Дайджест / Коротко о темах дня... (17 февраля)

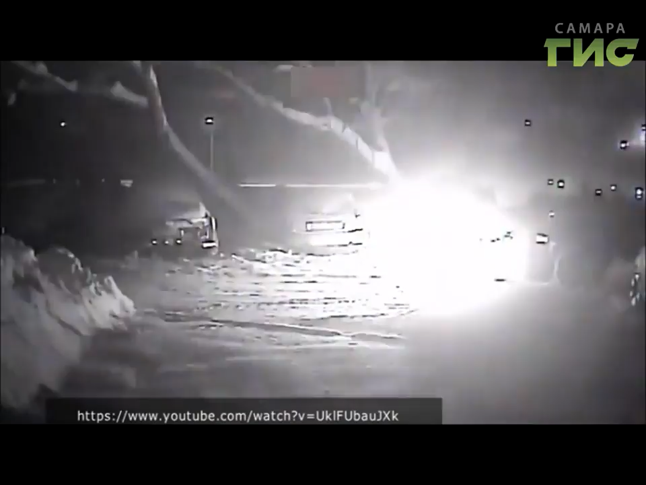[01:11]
Мужчина не растерялся, стал тушить автомобиль, набирая снег в ковш и засыпая пожар. Пламя удалось загасить. Спустя 15 минут на место поджога приехали пожарные. Видеозаписи передали в полицию.